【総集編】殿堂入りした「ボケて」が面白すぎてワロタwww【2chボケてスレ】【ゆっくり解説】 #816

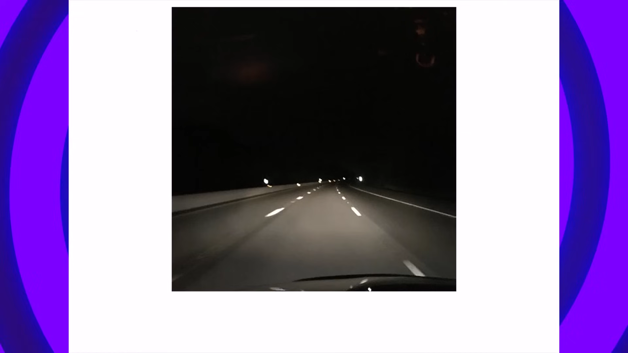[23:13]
お分かりいただけたら教えていただけるだろうか?
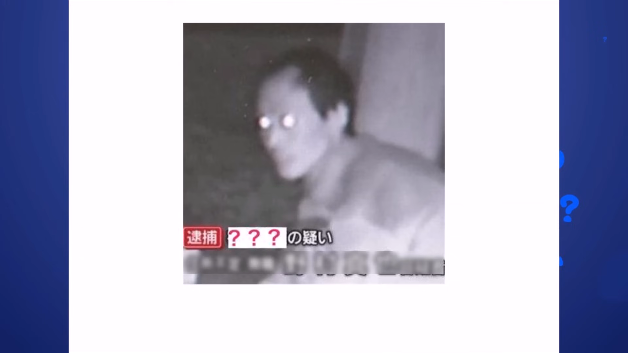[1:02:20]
逮捕常にハイビームの疑いできるやつ色反転してみろXメンのやつやわらわら夜中に見るとなんか怖い対抗者にしたら迷惑極まりない